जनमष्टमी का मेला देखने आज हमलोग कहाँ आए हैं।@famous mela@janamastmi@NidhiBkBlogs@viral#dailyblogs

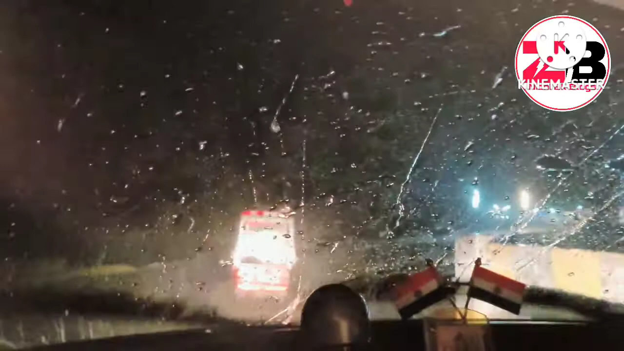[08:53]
ना मनें ख़ड़ा सा दम ले लेते हैं देखिए हम लोगों का गाड़ी जो है वो रावना हो चुका है यहीं ते भागे थे अभी दोर के बाड़िस के कारण और फिर से उधर ही जा रहे हैं इस पार सर के उपर जो है न अच्छत है गाड़ी का तो भींग नहीं
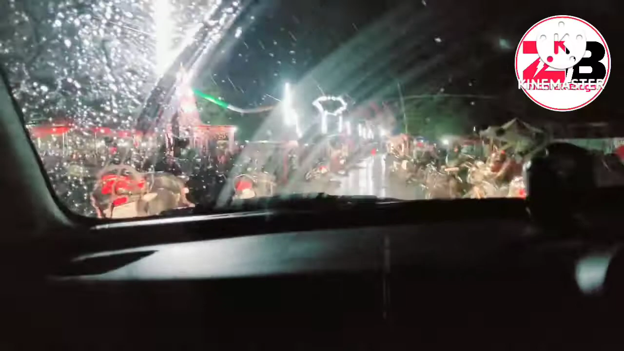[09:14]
रहे हैं देखिए तो आसी सा डॉन करें पानी आ रहा है चलिए थो अच्छा निकाल देगे यह देखिए मेला में तो लोग पूरा
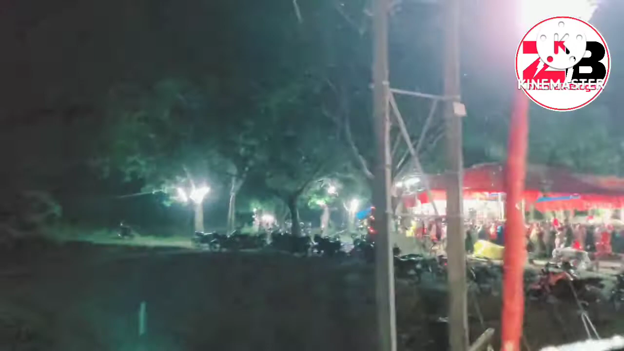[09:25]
एदम भीर कठा हो गया सब यहीं पंडाल में कोई मंदीर
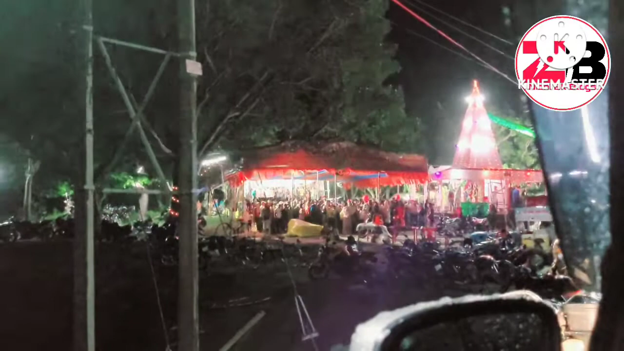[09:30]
पे है कोई स्टेज पे है क्या हुआ है अधि आधि देखिए
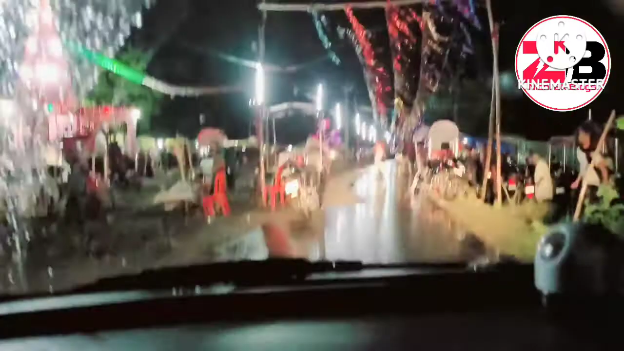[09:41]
मेला का रोनग जोन वो गाइब हो गया लगता है सब अपना अपना जो है �
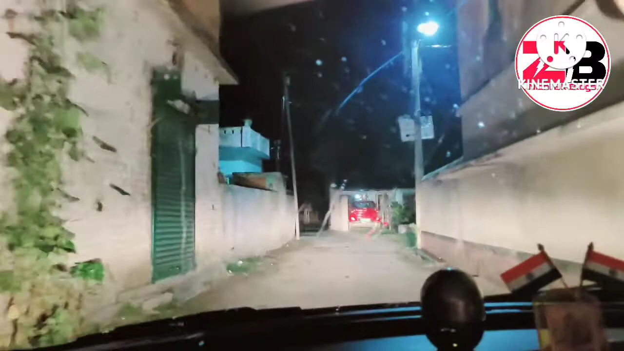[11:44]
तो ठीक है आगे देखिए रोड का व्यूर वहां पे गाड़ी लगल है क्या बिकी अब यार दस डवलू शाट
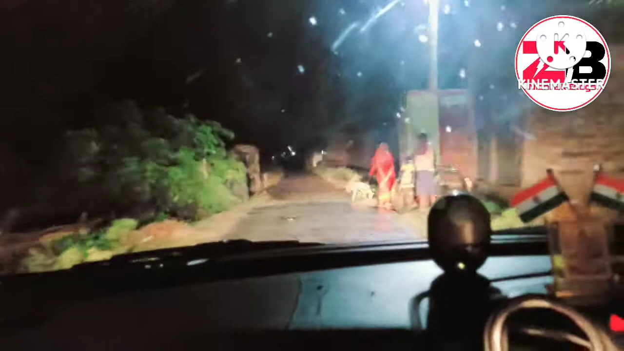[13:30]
रष्टे पर सब कुछ कर रहा है तो गलत बात है यह वा हम लोग का घर से दिवारी जाने का रास्ता अभी आप लोगों को दिखाते हैं
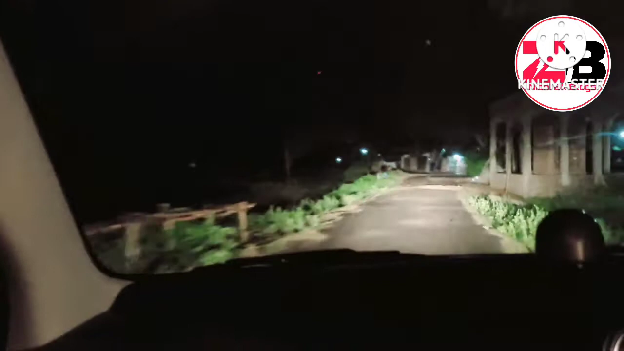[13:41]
यहां से दिवारी मा कितने सुंदर लग रही है मंदीर आशकल जो बन रहा है ना गजव का मंदीर बना है नहो सकहलिए उपर से गॉर्डेन कलर दिया है और मश्त
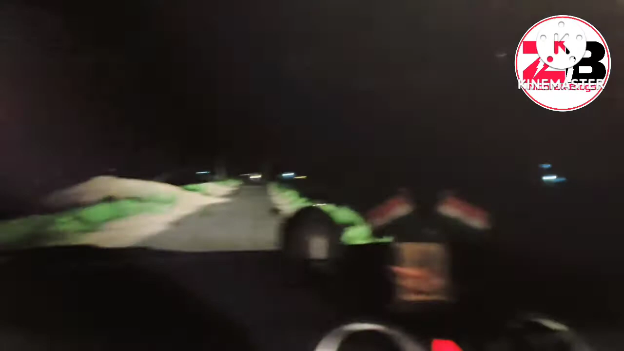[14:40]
मंदीर पूरा अंदेर के पास च चाकि दिखाते हैं कि यह देखिए हम लोग दिवारी मंदिर दिवारी इस्थान पहुंच चुके हैं